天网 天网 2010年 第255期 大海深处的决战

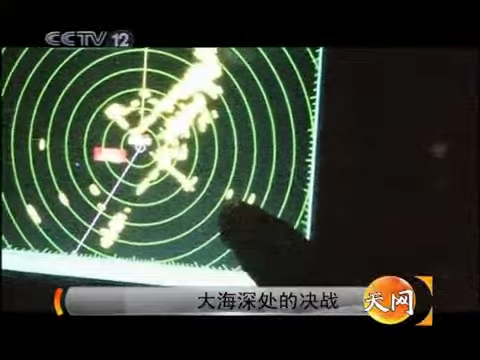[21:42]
虽然此时正是打鱼的旺季，但是凌晨作业的渔船还是比较少的。守候已久的官兵们兴奋起来，意识到这个马达的声音很有可能就是盗窃分子的船上发出来的。
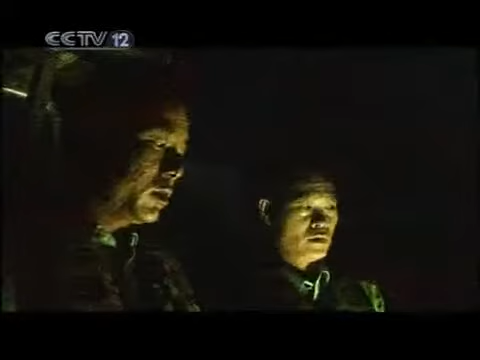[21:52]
一听这个声音啊，就是咱这个120马力的这个平常咱们这个作业渔船啊这个声音啊。但是啊，还在它旁边还有一个小点啊，此时咱们说是咱也摸不清这到底具体是什么情况啊。
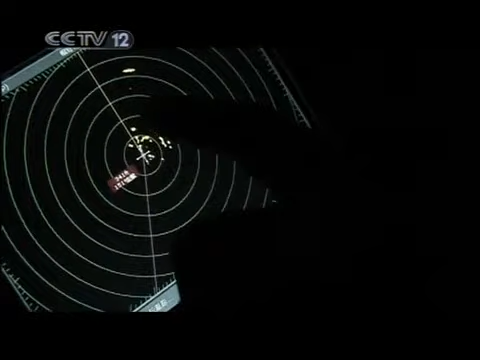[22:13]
它这个小目标。来了一个船，
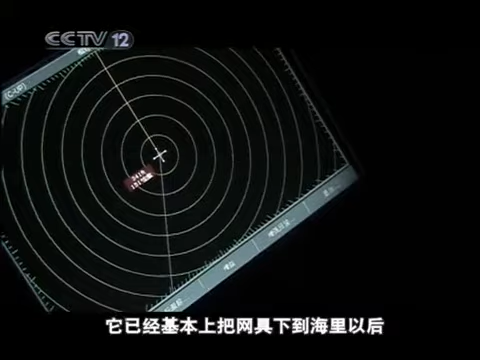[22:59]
抛锚，然后人员在小船上休息了。所以说半夜的时候，这个12点左右的时候，这个小船小目标然后一直在动，我们就觉得比较可疑。